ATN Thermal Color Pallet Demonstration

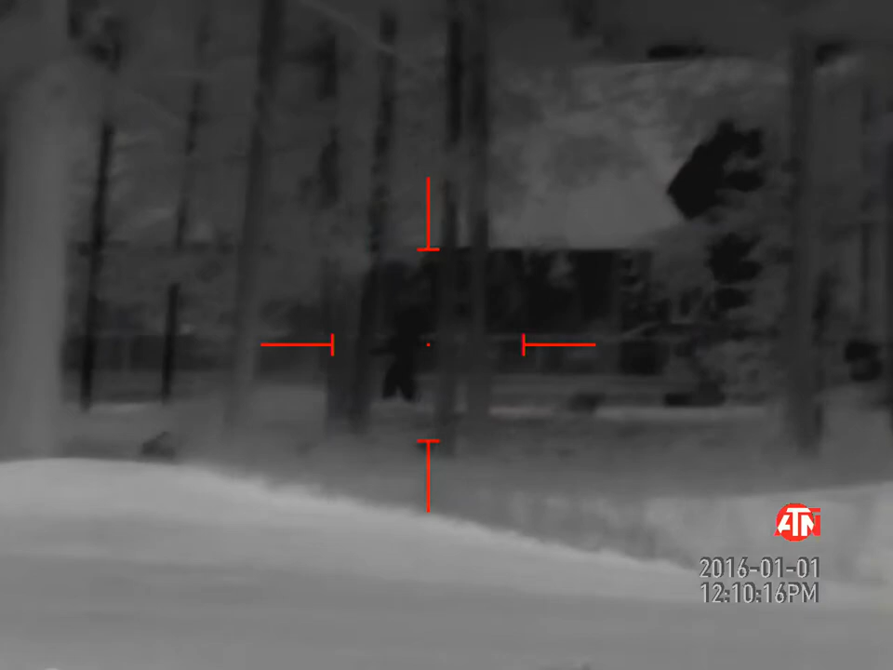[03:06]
roughly about 225 yards 250 people
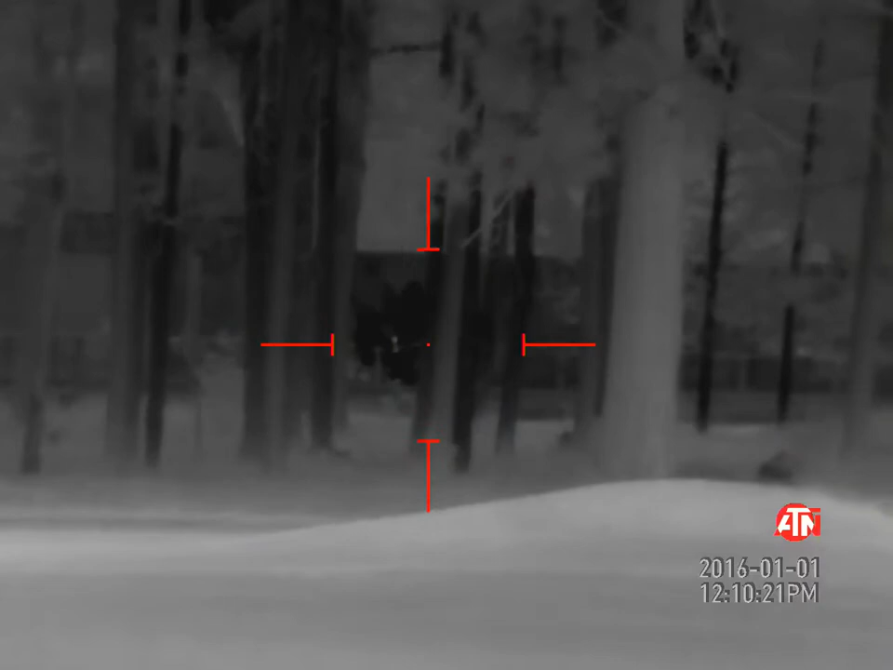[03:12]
on the back deck swinging back here to the kids on the golf course
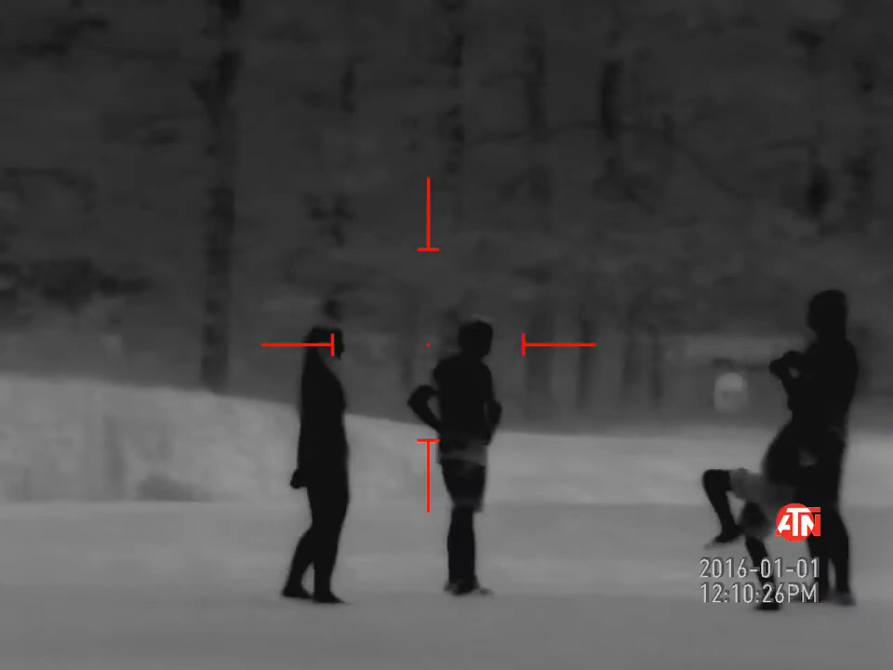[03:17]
again very discernible the
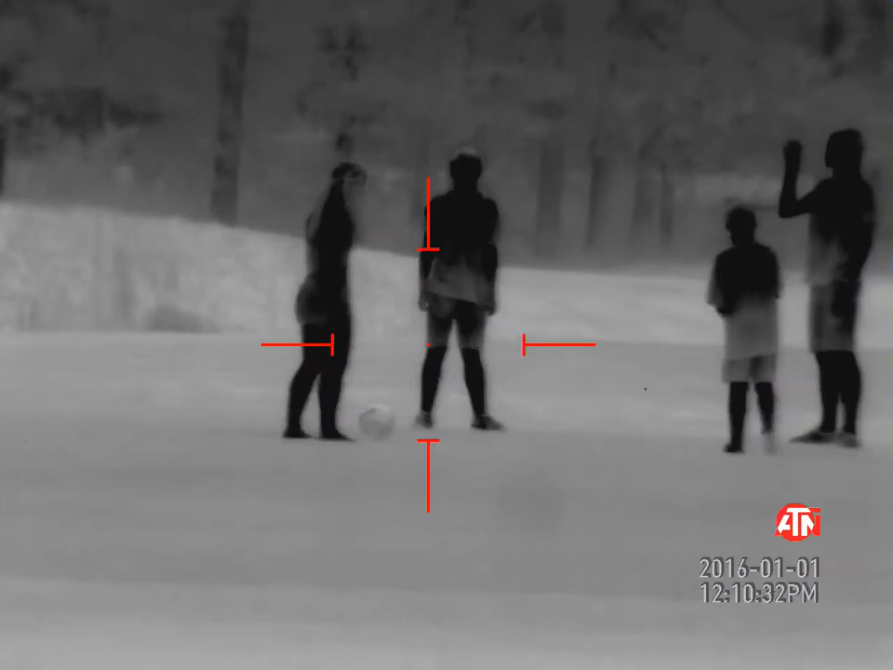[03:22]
soccer ball is clearly white and the black hot stands out it stands out extremely well
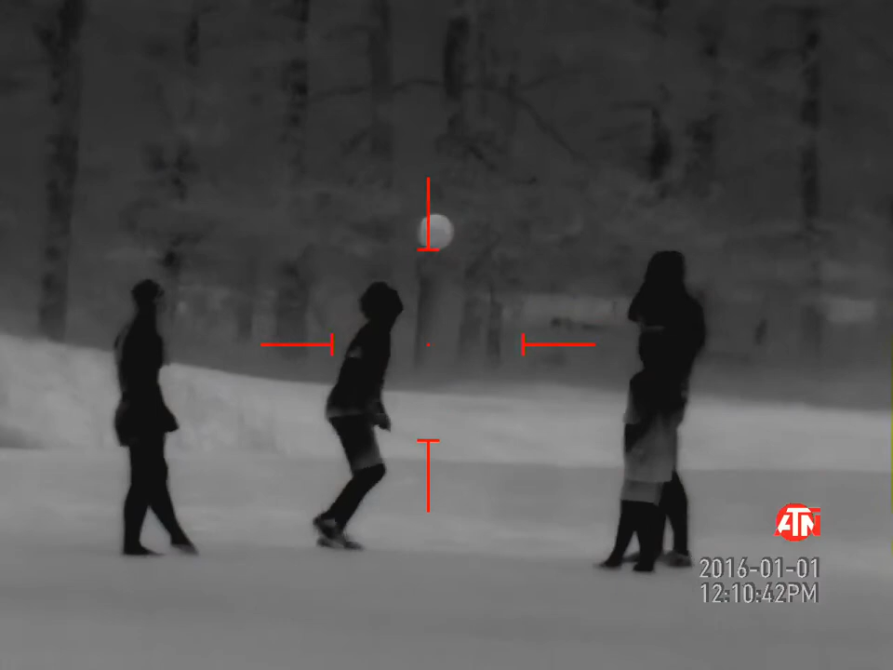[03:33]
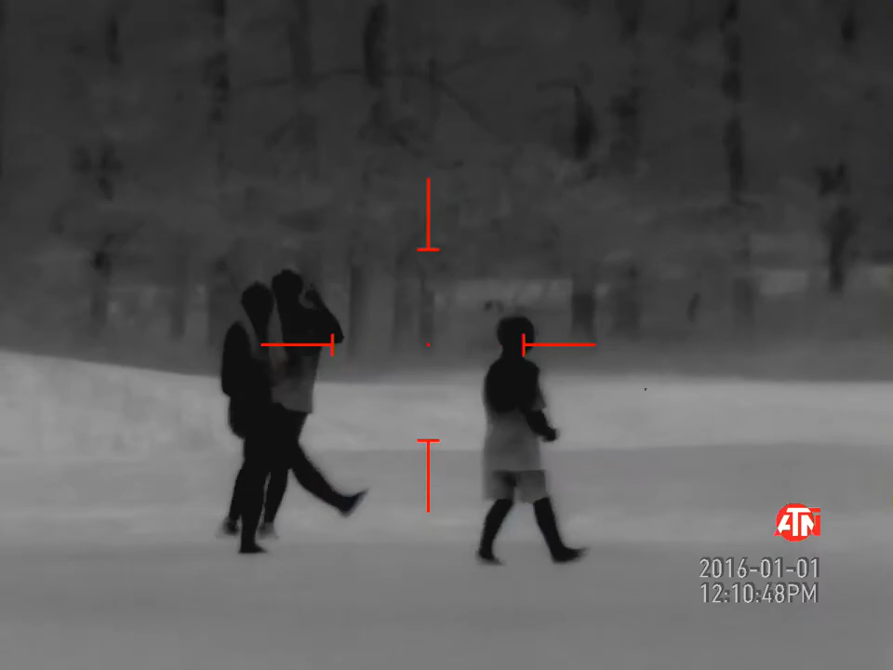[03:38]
this is black hot again one of my favorites next
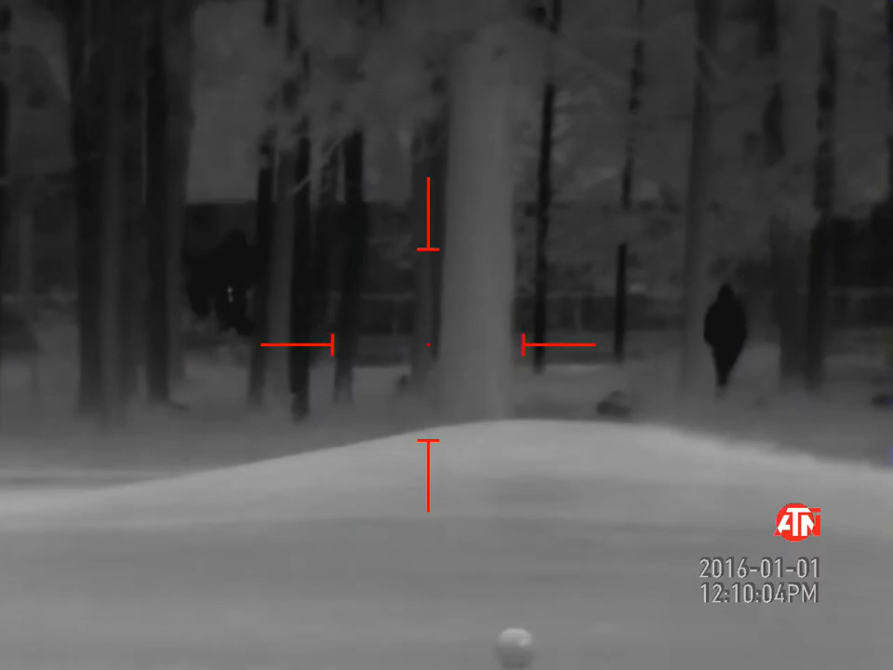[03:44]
to white hot you can start to see some people coming out to look for golf balls and
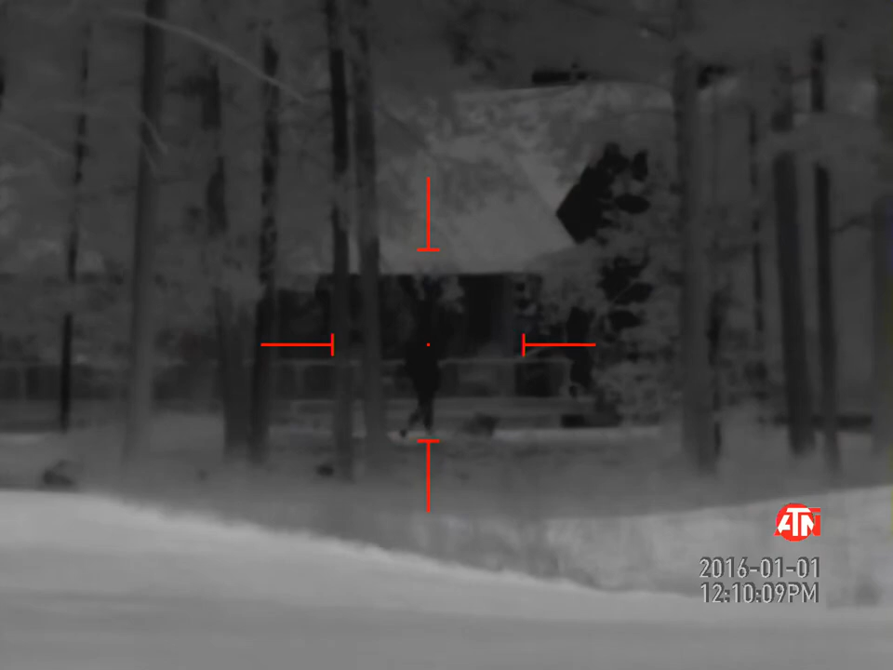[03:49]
moving around here on the golf course one thing that's nice about this is
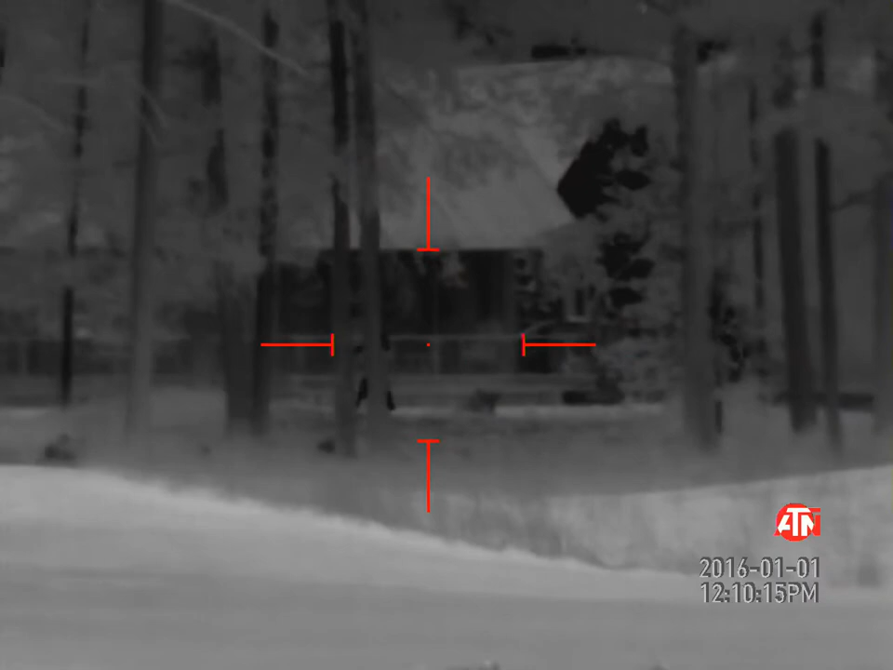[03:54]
and that right there is roughly about 225 yards 250
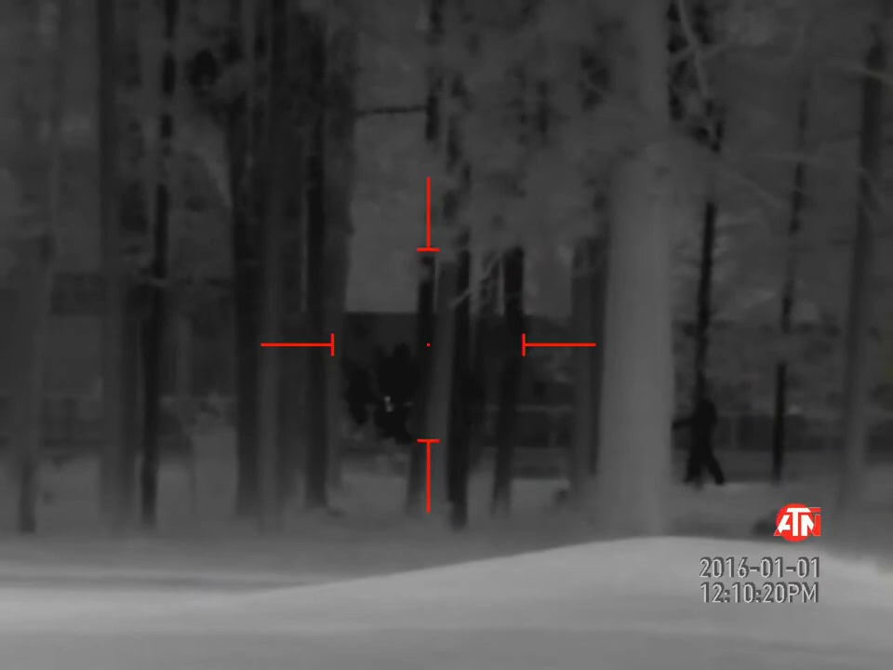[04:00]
people on the back deck swinging back here to the kids on
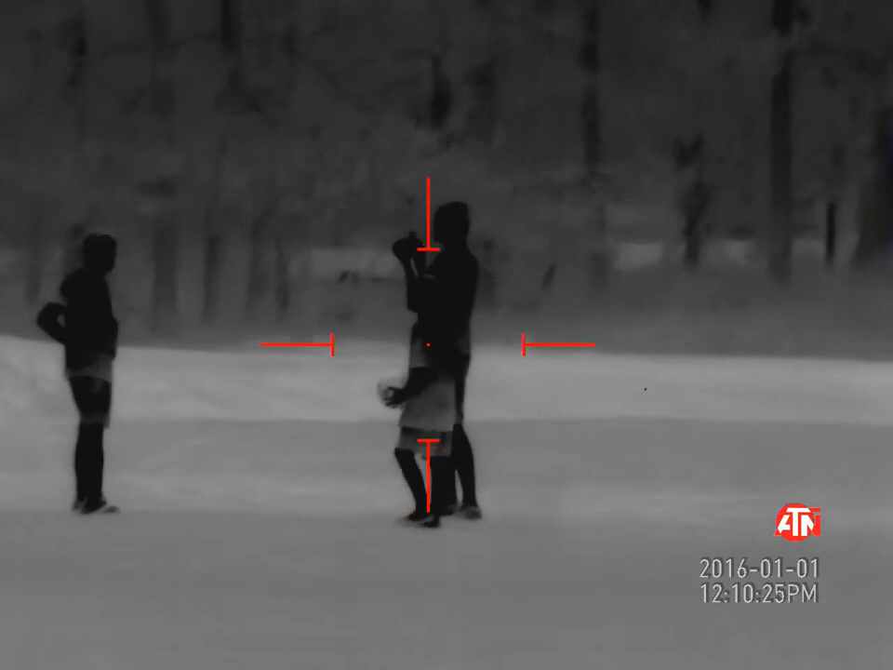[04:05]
the golf course again very discernible
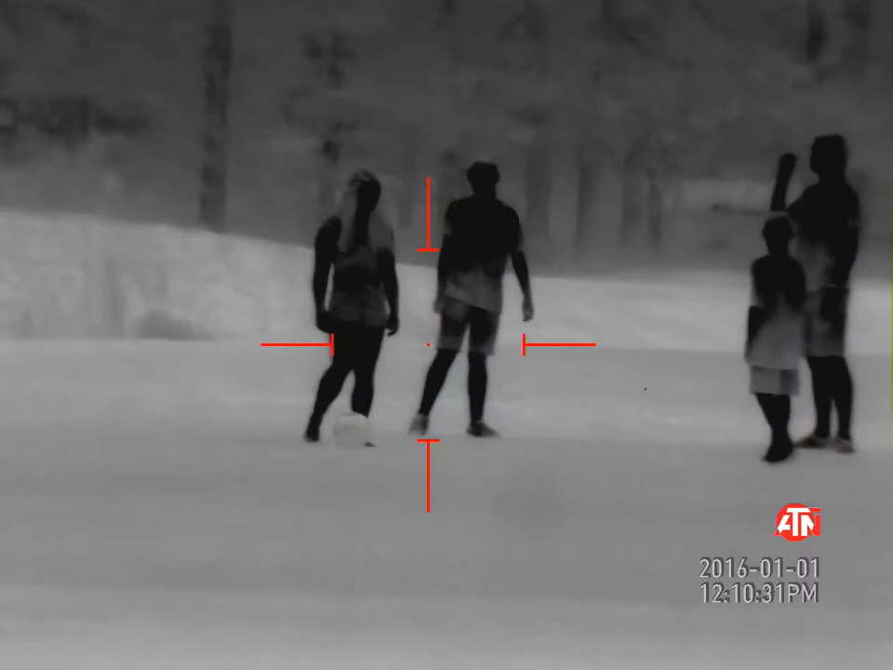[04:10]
the soccer ball is clearly white and the
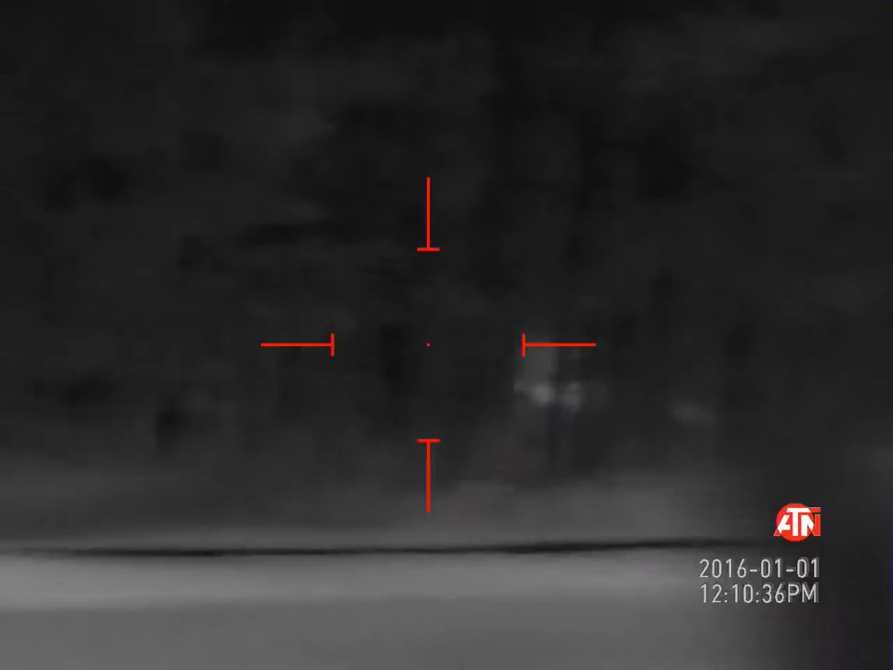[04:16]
black hot stands out extremely well so you you